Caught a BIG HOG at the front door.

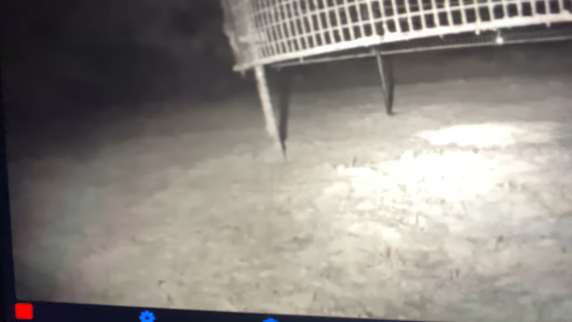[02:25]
look at this all just just going to trap man get on the other side he is all up on the he is all up on the uh camera side like get over there in the corner already
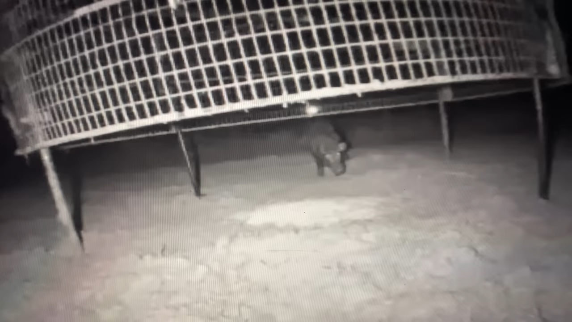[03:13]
like i said he wants to go in there bad but i don't know if that's that boar hog or not i really need to see oh his dang hiccups are killing me oh yeah he just i don't know what the deal is that with with that
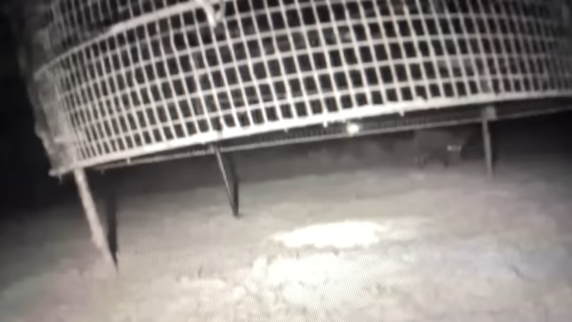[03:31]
yeah i can give him a little bite to eat coming on in there a little bit there you go get your little car man
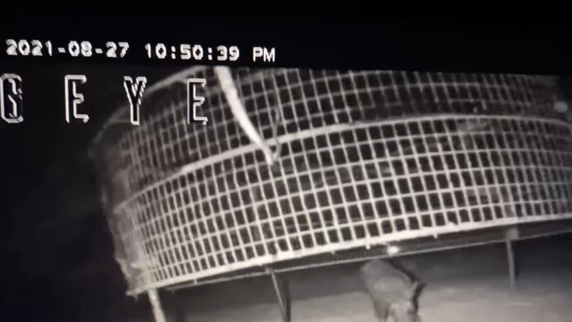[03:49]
excuse me it's gone again what are
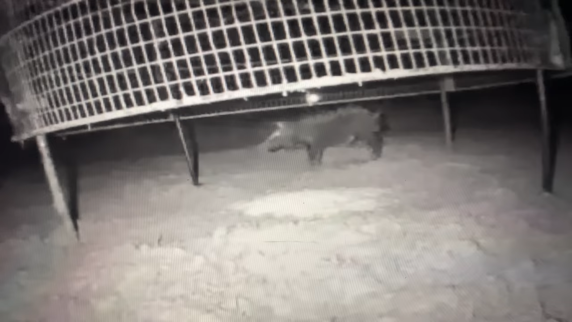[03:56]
you doing what are you doing what what what what is that what is the hea anyway i got storm coming everybody's talking with weather coming and everything so anyway we're just watching see him get a little corn i'm like what what what what let me get a little snack let me get a little snack oh yeah it's pretty good it's pretty good
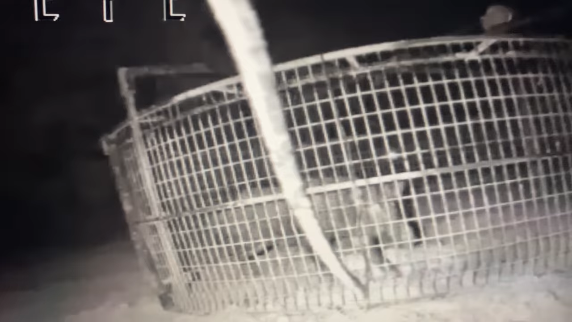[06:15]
Yeah, he might be a pretty good stout hog there. Let's see. Yeah. I'm going to say he's a pretty good stout hog. I know we're filming a lot right here, but anyway. That's a pretty good stout hog, I believe. Just repeating myself over and over. But, uh... I needed a hog out of that group right there. Anywho, I guess we'll see y'all later.